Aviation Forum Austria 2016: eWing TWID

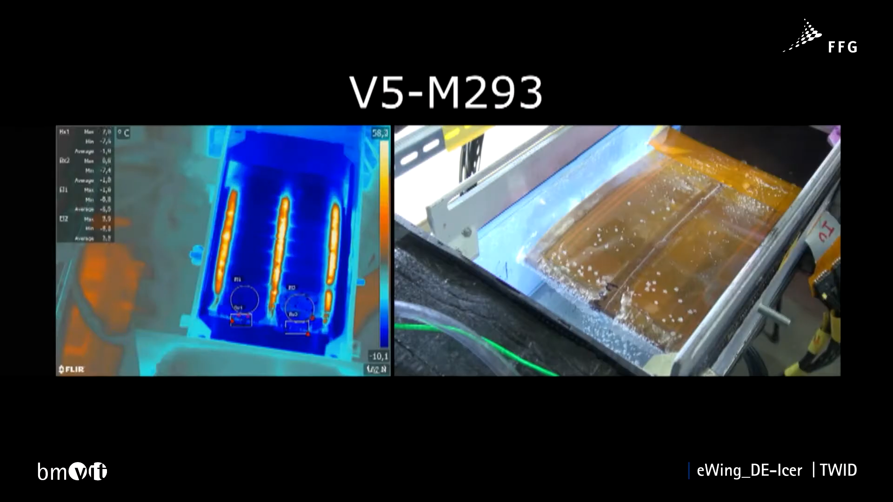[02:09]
That means that films of ice form on the top and bottom of the wing and these are removed by cyclically heating the
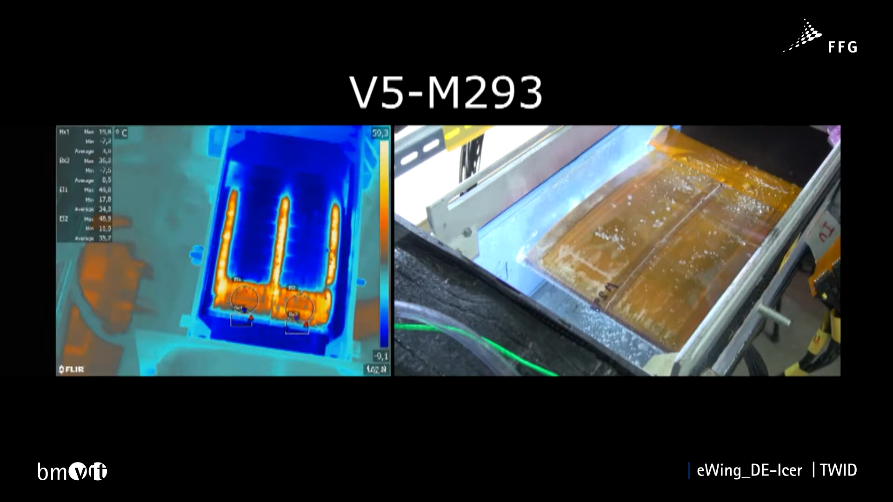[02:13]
surfaces so that the melted ice can be sheared off by the aerodynamic forces.